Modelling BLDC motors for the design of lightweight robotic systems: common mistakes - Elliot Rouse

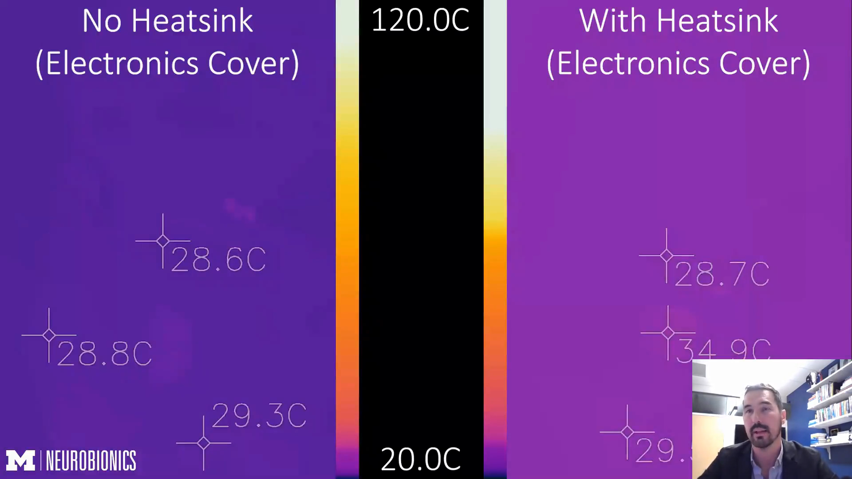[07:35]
On screen: scale top 120.0°C, scale bottom 20.0°C
To give you a little bit of an example of kind of what that looks like, here's a thermal test where we ran 8 amps through two leads of a T motor U8 and we just heated the windings up and we watched the pattern, the thermal pattern that existed. And because we see two warm windings and one set of hot windings, that means this motor is delta wound,
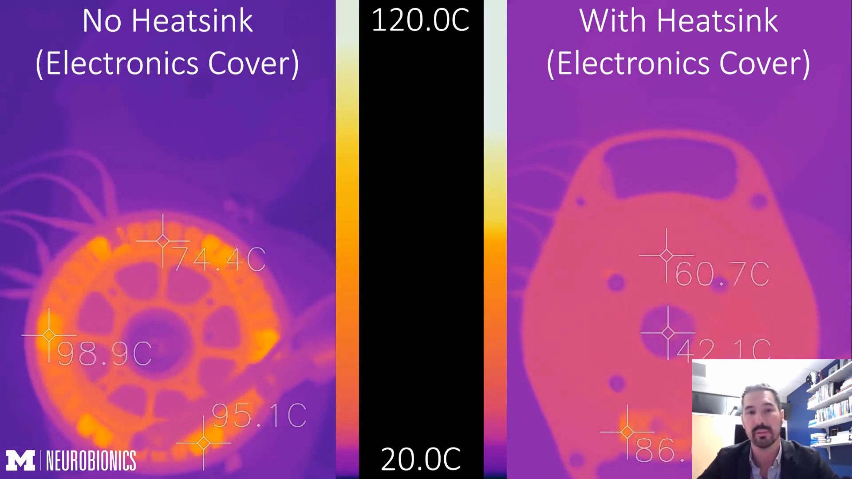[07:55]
On screen: scale top 120.0°C, scale bottom 20.0°C
where if we saw two hot windings and one cold winding, that would mean the motor was y-wound.